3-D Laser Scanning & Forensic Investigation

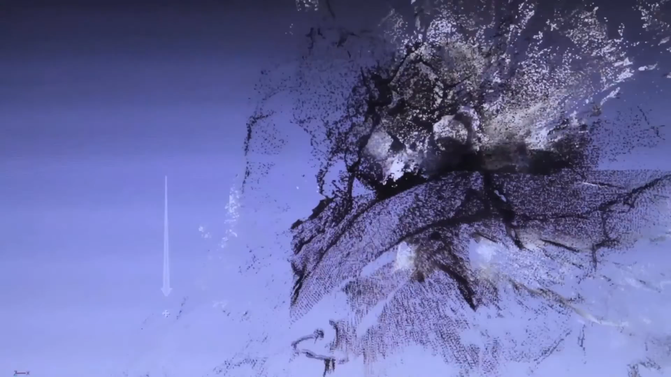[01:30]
putting it in front of the jury to create a virtual world in which we can cut cross sections, create gradient maps, virtual fly-throughs.
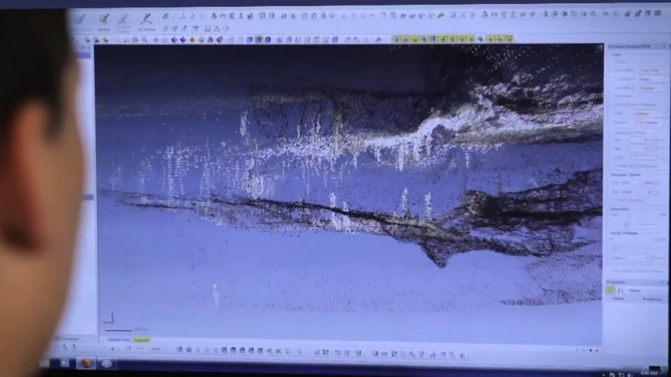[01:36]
Look at the site in a way that we've never been able to do without actually bringing the jury to the site.
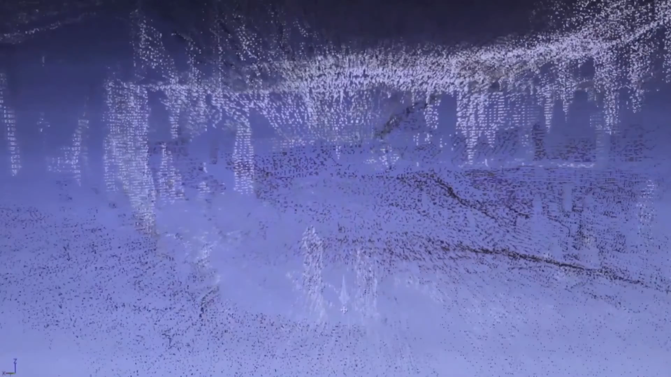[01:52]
Very simply, the scanner revolves the laser spinning vertically.
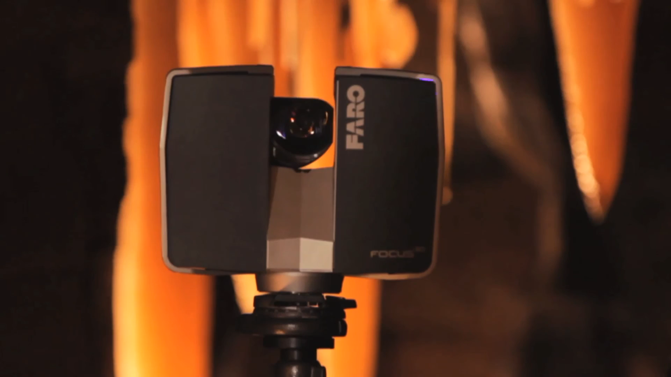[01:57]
The laser hits a certain object, the laser reflects back the information, and it's recorded generating a point.
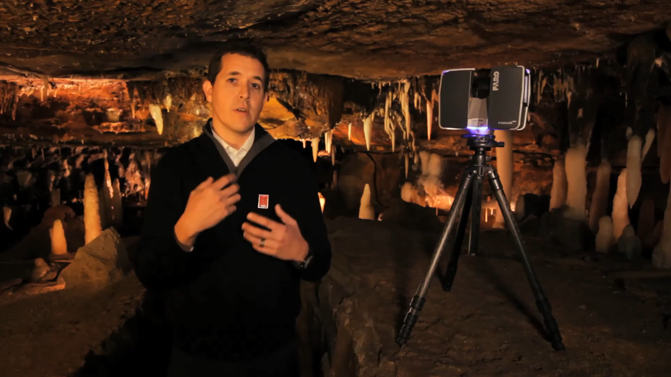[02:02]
Over several minutes, we're able to generate millions and millions of these points to create a point cloud.
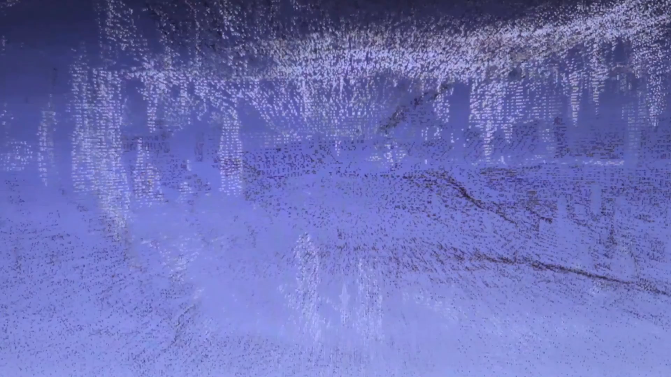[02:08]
A point cloud is a large series of individual data points, all with a relative XYZ location.
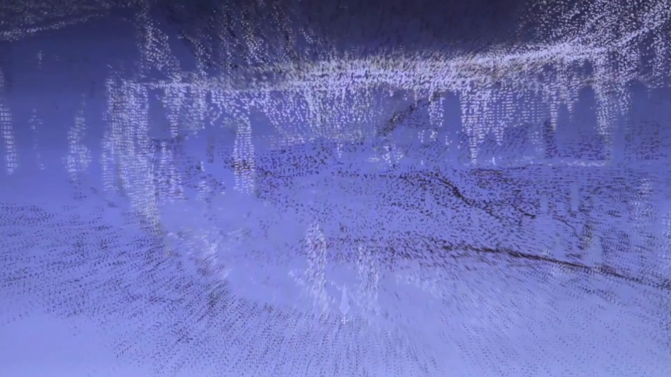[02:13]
Sometimes, one measurement between two points tells the entire story.
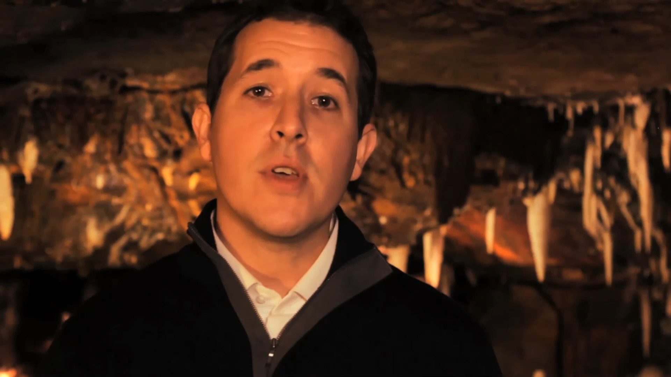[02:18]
Amongst the millions and millions of points that make up that point cloud, we have that measurement.
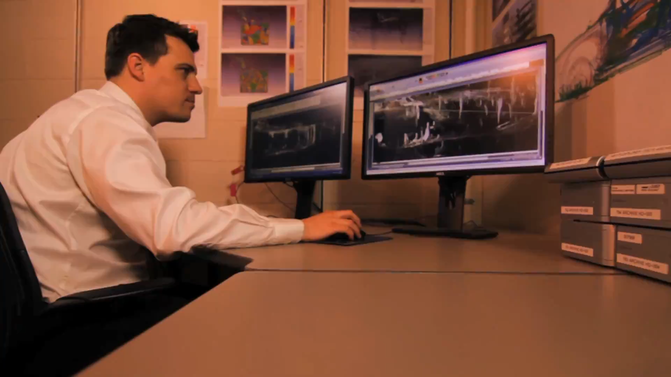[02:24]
Once we capture this data, we take it back to our office, we bring it into our computer-aided drafting models.
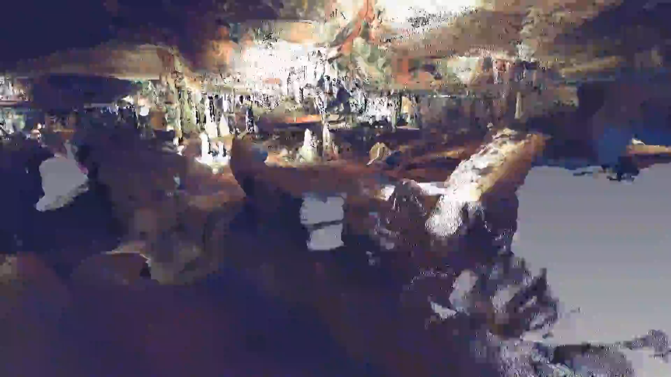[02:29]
We can now merge those data points together to begin to create environments, our actual carbon copy of the as-built condition as we see it in the field.
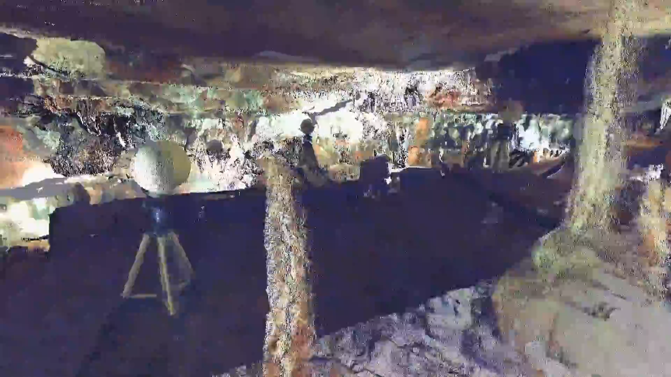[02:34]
We're able to accurately and precisely archive the site. It's going to be available tomorrow, a year from now, ten years from now, so go back to that site as it existed at that moment in time and analyze it. In some situations, all we want to do is effectively document the site.
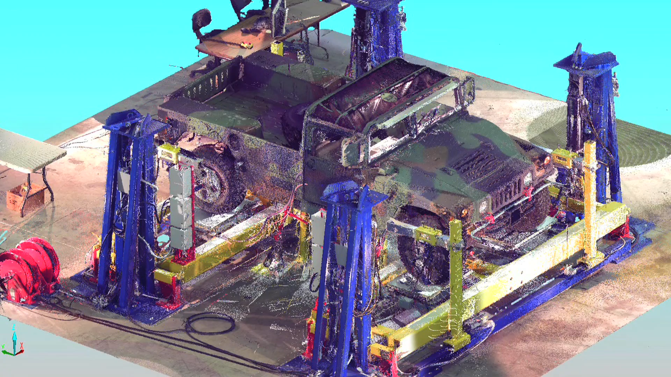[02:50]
As the case progresses, we may add certain layers where cutting cross-sections, doing gradients,
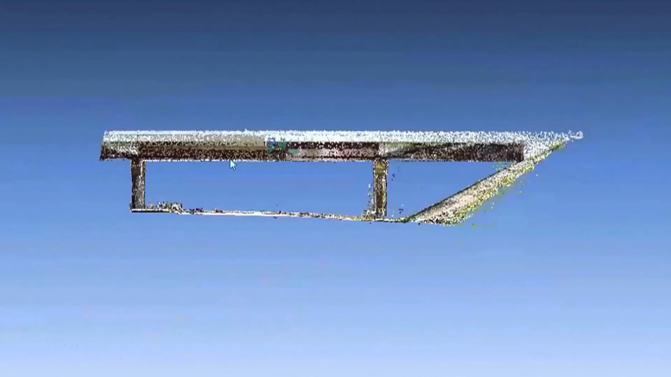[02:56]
doing a certain type of analysis aids our investigator in coming to their final conclusions. Or, the 3D laser scanning technology serves as a perfect template to begin the animation process to tell that story to the jury,